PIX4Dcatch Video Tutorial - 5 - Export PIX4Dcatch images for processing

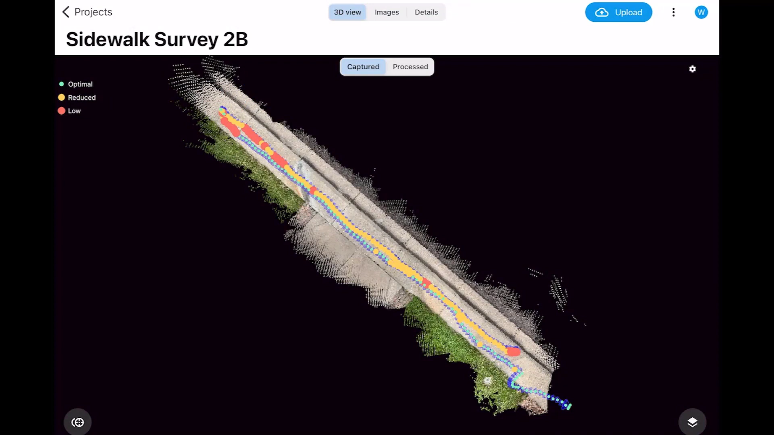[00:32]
If you want to upload to Pix4D Cloud or Pix4D Cloud Advanced, upload the dataset from your mobile device with the blue Upload button in the Pix4D Catch interface when you have a project selected.
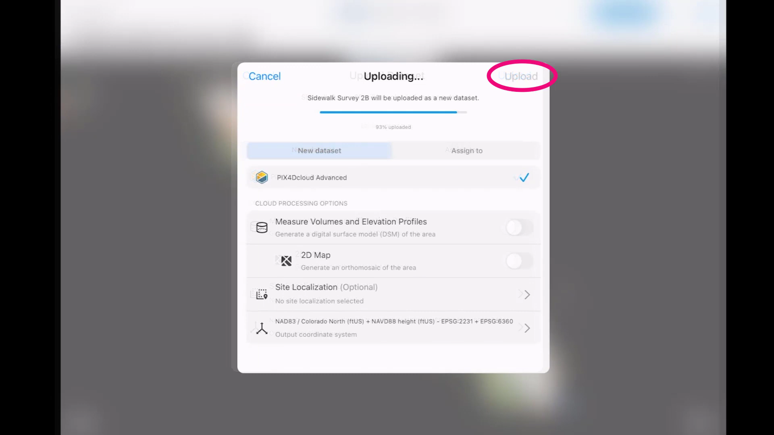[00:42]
When you finish uploading the dataset,
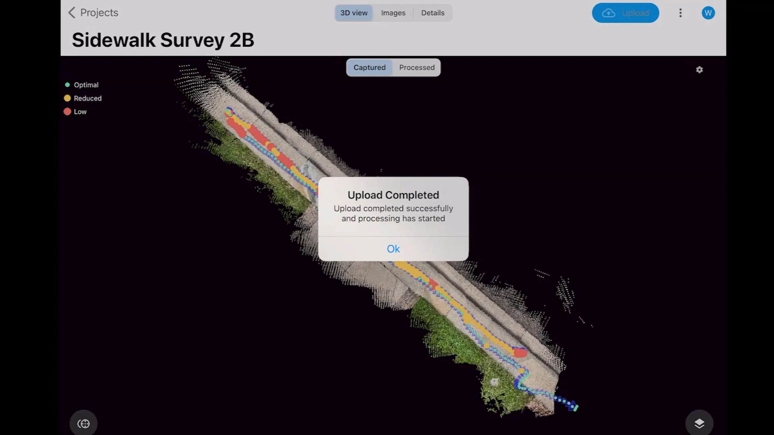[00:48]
Pix4D Cloud or Pix4D Cloud Advanced will automatically start to generate a 3D model.
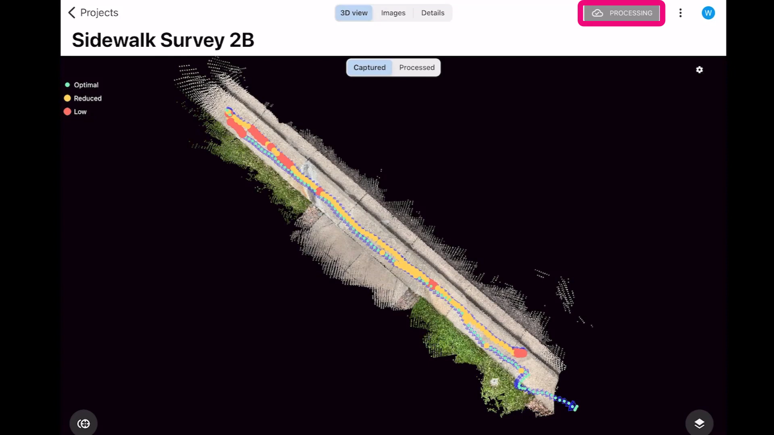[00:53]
After you receive a notification that your dataset has finished processing, return to Pix4D Catch RTK on the mobile device.
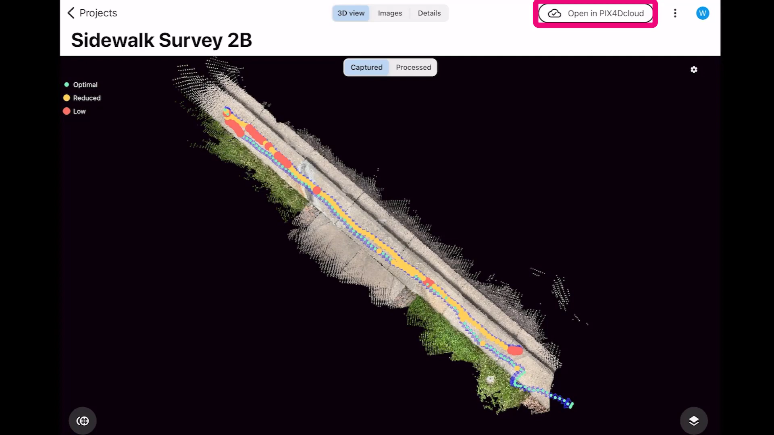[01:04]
Open the dataset with Pix4D Catch RTK and then open the reconstructed 3D models.